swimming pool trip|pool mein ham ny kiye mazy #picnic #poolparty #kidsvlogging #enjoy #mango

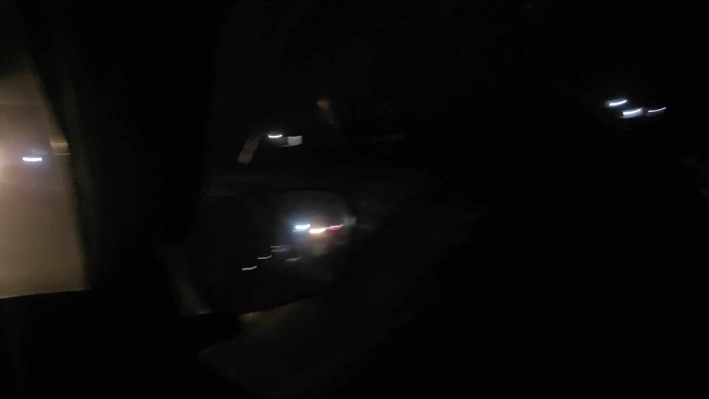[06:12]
अब हमारा वाप से जाने का नजारा बिल्कुल अंधेरी रात में यह लाइट हैं जगमगा रहे हैं आपर जो के बहुत करे लगनी हैं अंधेरे में जगमगाती हुए अब यह तो कर दो क्याल